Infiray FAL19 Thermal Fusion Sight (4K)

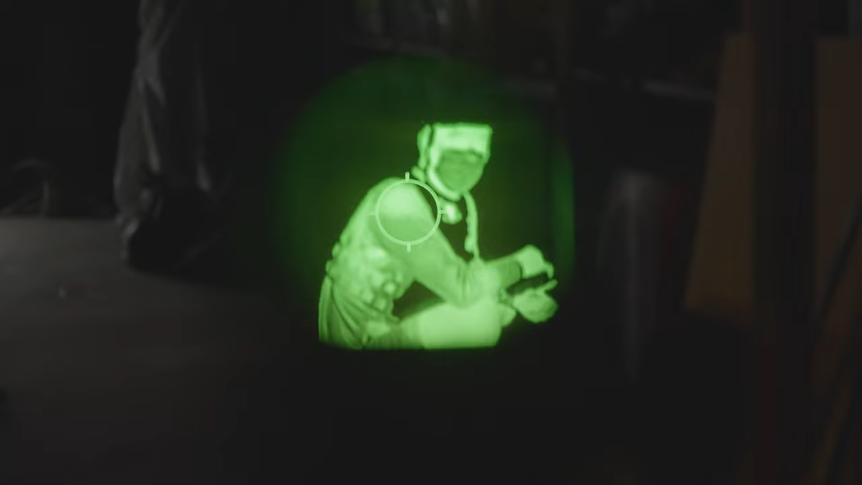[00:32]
So I'll start my way from the front and work my way to the back. We'll talk about the controls, image quality, zeroing, reticles, all that good stuff.
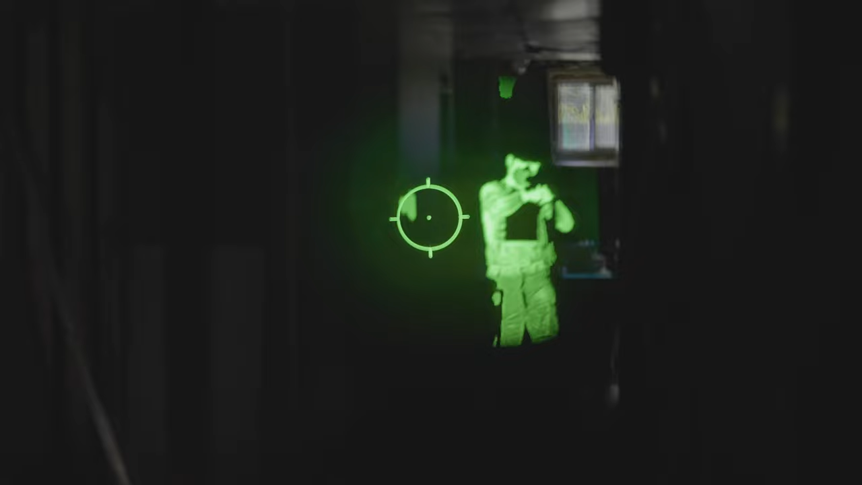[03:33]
So you're not, this whole screen is just overwhelmed with like total green.
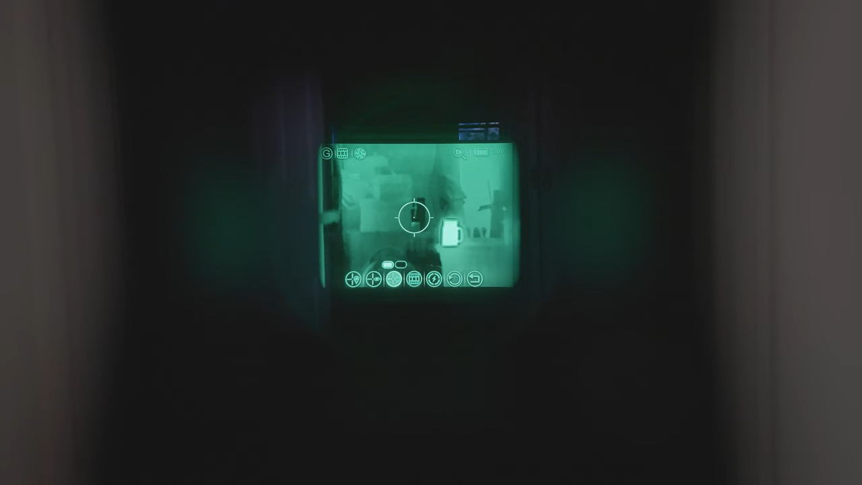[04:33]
One is sort of the screen that handles the circle dot and the thermal image that's being done by one screen. And then on the side here, which I mentioned earlier is just a dot only.
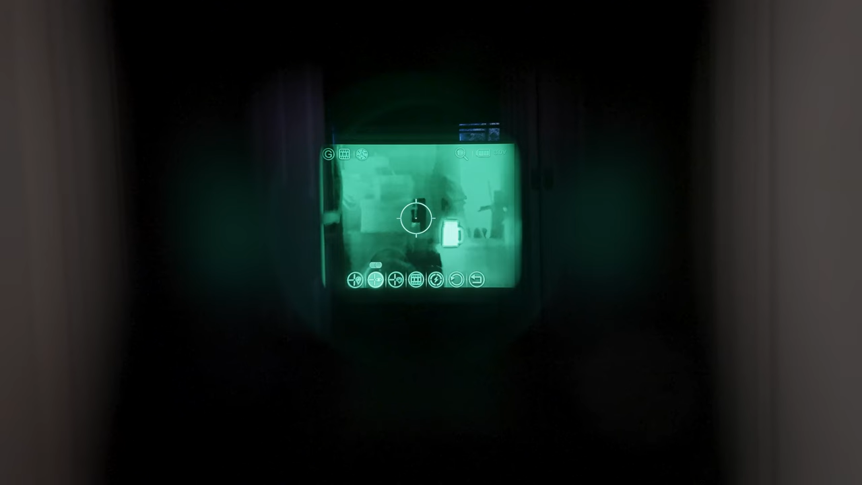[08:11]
I've switched to full thermal because the next part I'm going to show you is going to be, it's going to be useful to show the full thermal and you'll see why in a sec. The first menu item is the zeroing. The second menu item is to either hide or show the reticle. The next menu item you can decide between green hot for the reticle or black hot. So obviously if you were in highlight mode, the black hot reticle obviously doesn't make that much sense. Which is why I'm showing you guys the full thermal. But if you guys are using highlight mode like we are, you'll probably want to just enable the reticle and have it be green hot. The next one is to enable or disable analog video output.
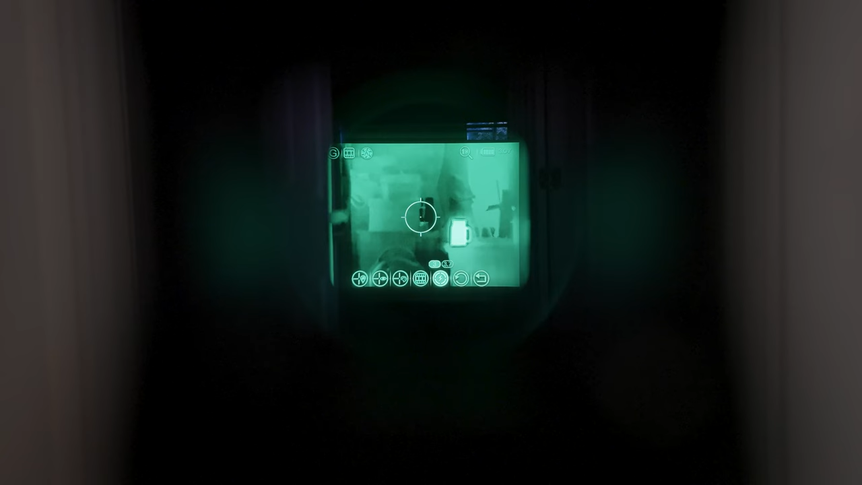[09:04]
This one is, it takes CR123As which is 3V or if you have rechargeables, it takes 3.7V as well and you can select that. And the reason why that's important is if you're using, it correctly displays and measures the battery voltage and gives you the right battery level.